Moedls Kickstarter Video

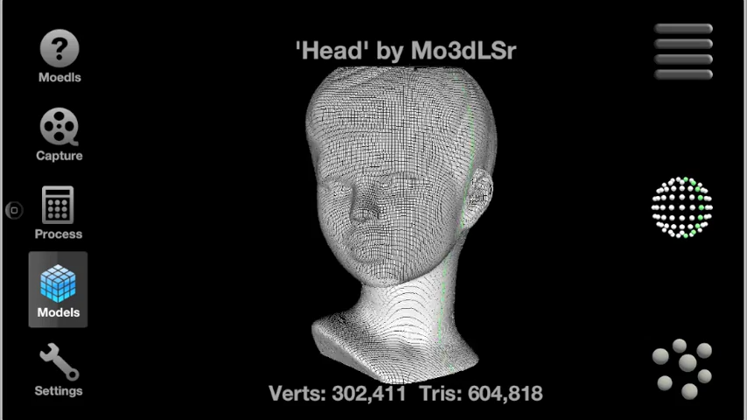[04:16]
The next model view is the laser color view, which shows the points in the laser's color.